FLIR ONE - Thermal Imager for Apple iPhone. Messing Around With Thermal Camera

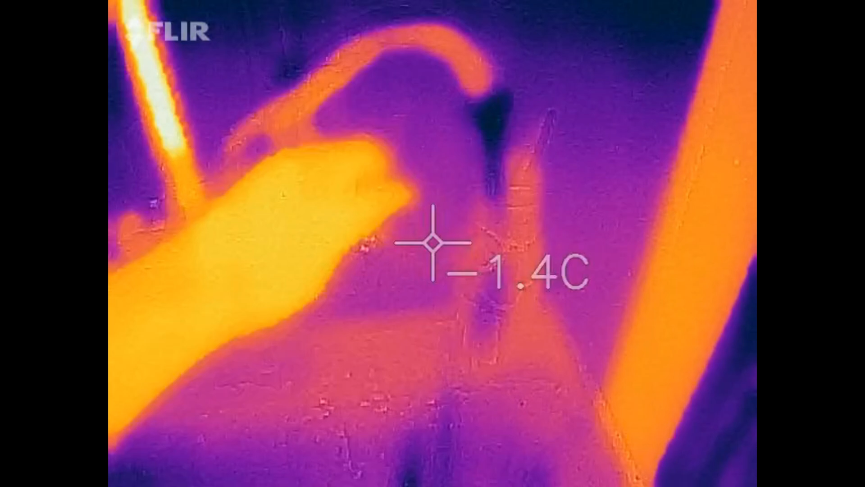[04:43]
On screen: spot -1.4°C
What's really crazy is you can see the hot water pipe, the cold water pipe, both equally well represented.
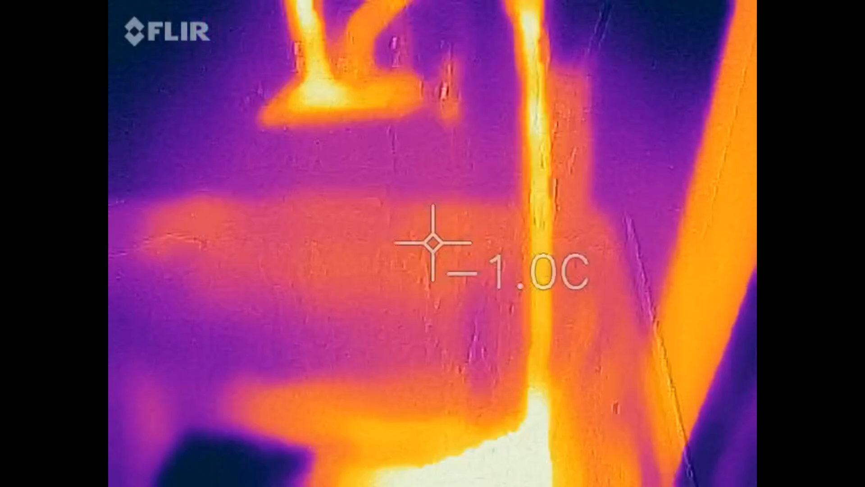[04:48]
I could definitely see an artist get some trippy,
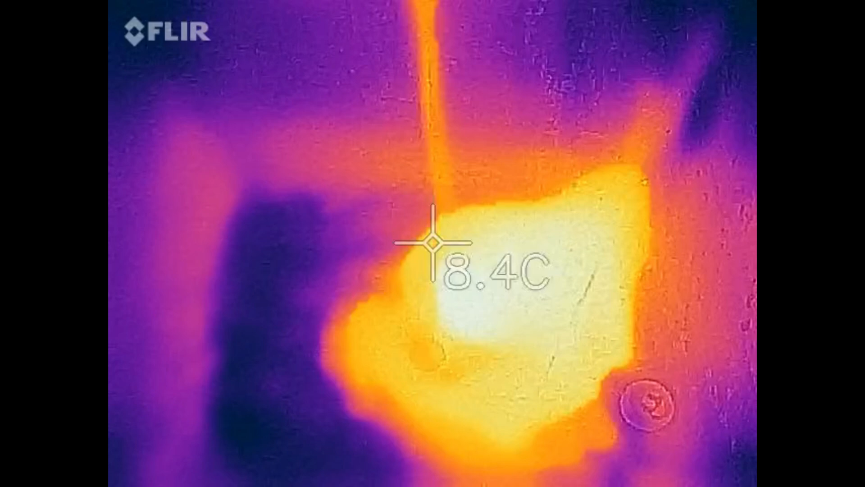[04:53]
On screen: spot 8.4°C
uh, art out of something like this. And this is just the sink in the basement, right?
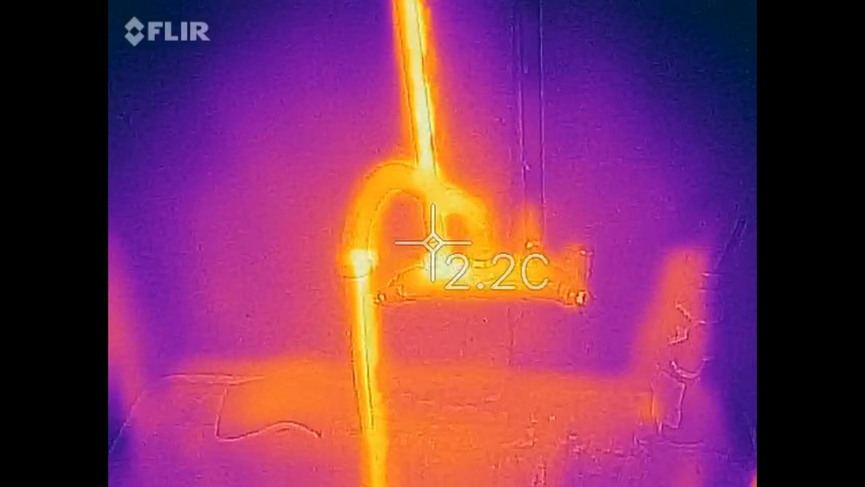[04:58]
Now, once again, what is really cool is you get to trace your pipes back.
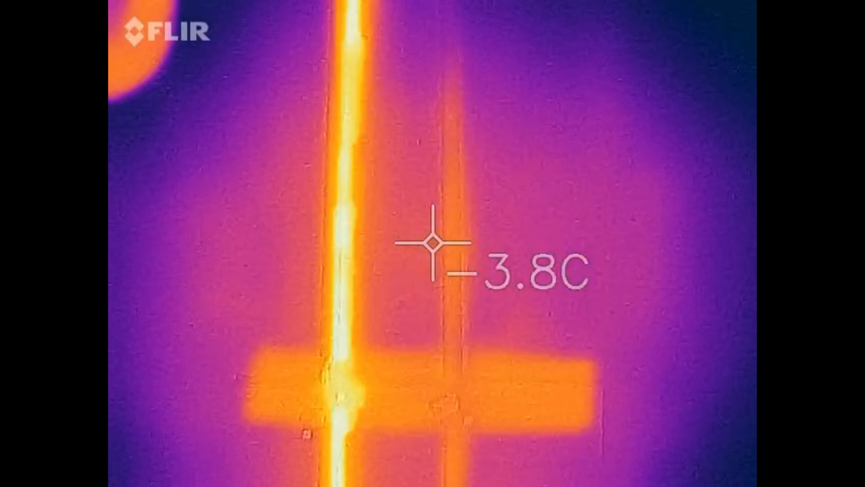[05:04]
On screen: spot 3.8°C
And then right about here, they get insulated. So you don't see them quite as much.
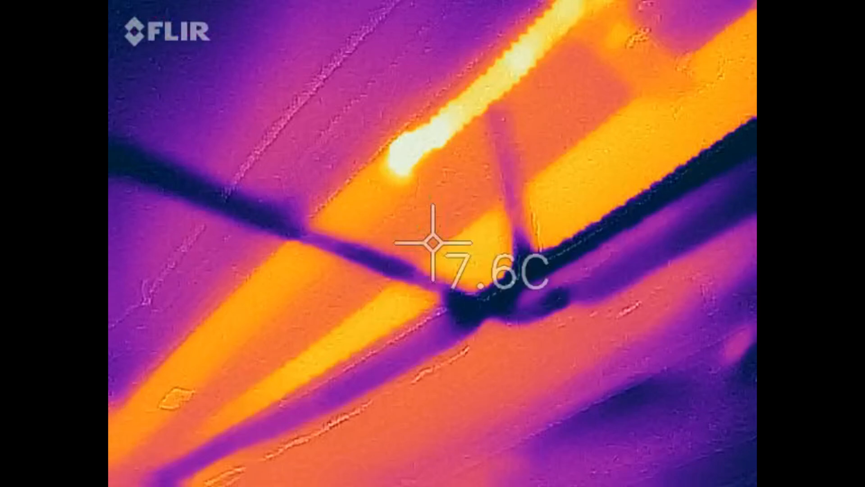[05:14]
On screen: spot 7.6°C
And yeah, there's a lot of practical application that you could use for this.
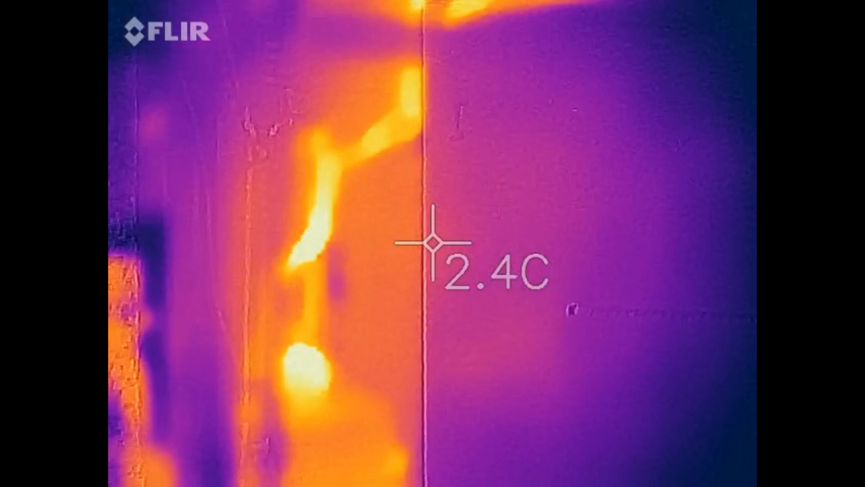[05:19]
On screen: spot 2.4°C
Nature shots, however, might not be the best idea. I like to get really nice panoramic video of, uh, particular spots in nature in the middle of nowhere. But what's kind of interesting is that everything lights up with, with, with heat, with, uh, with energy, with light.
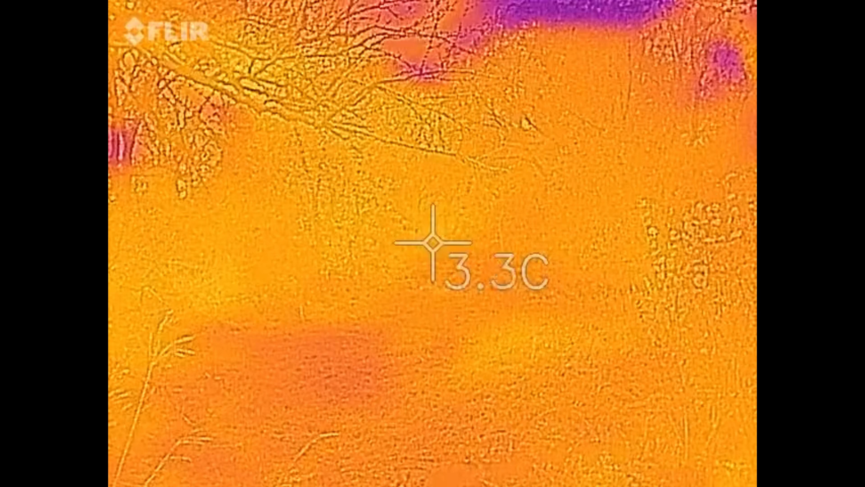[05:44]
On screen: spot 3.3°C
As you can see, the higher you look up, the more sky you see, the darker things get. And if you were to go down there and cut that grass, it would get dark. But, uh, I never realized how much heat that trees and long grass will put off. Anyways, ladies and gentlemen, that's it for me for today. Once again, I'm Neff from Neff's TechBits.